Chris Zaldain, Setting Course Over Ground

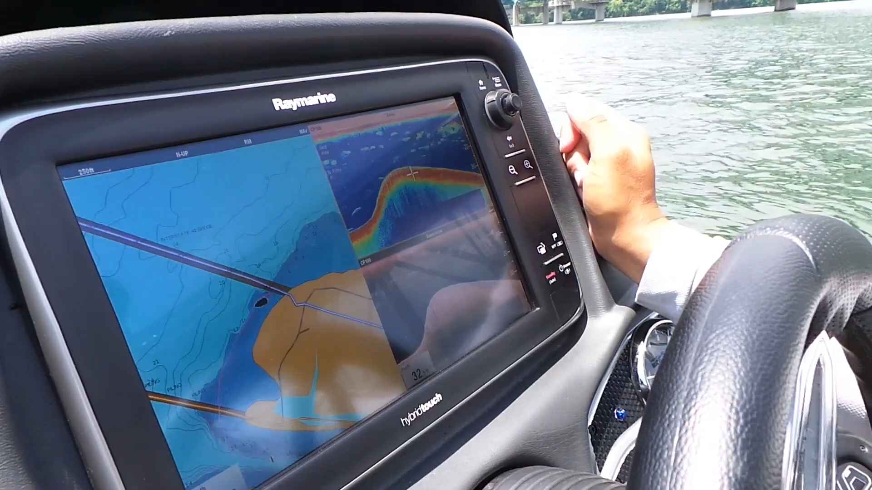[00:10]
I can either highlight the down vision sonar side or highlight the chart side just by pressing on it. One of the most important things to me when
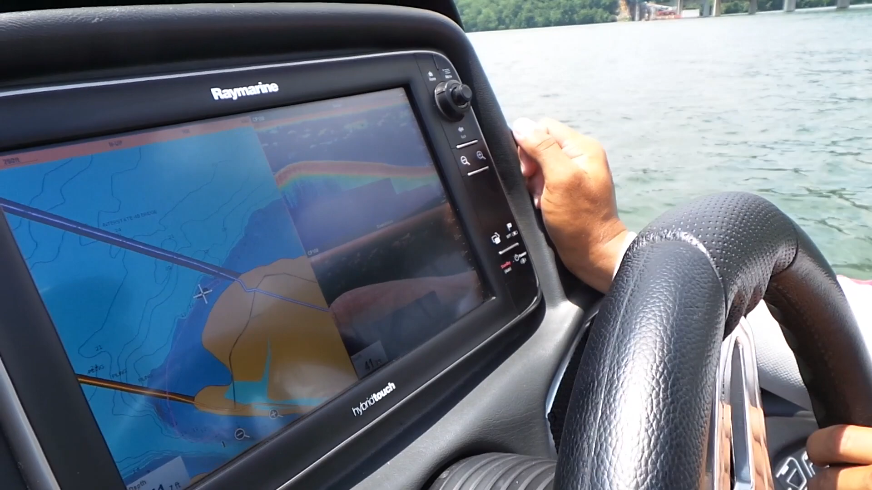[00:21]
I'm on the chart screen and when I'm trying to navigate either river channel or if I'm idling over a point or a spot is having a heading extension or your course
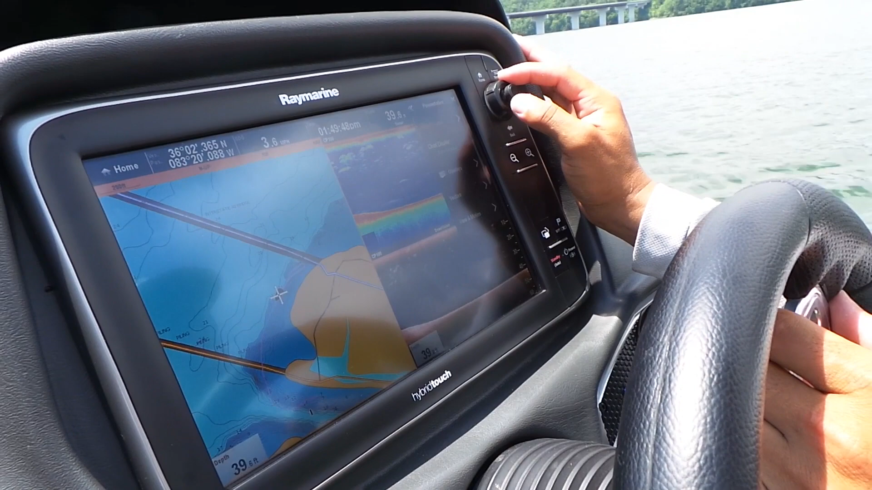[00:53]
we'll go to vectors and it's the COG course over ground vector we'll go ahead and turn that on
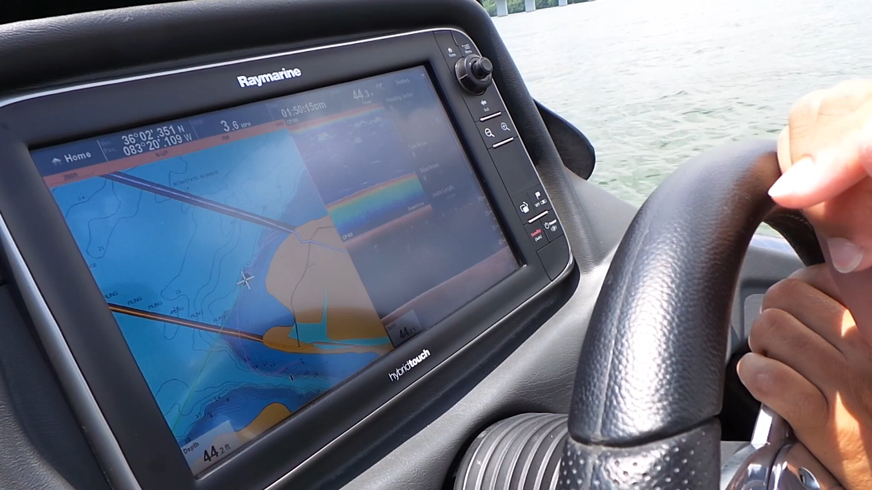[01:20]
course over ground setting is definitely something you want to enable when you're fishing offshore or if you place a waypoint you know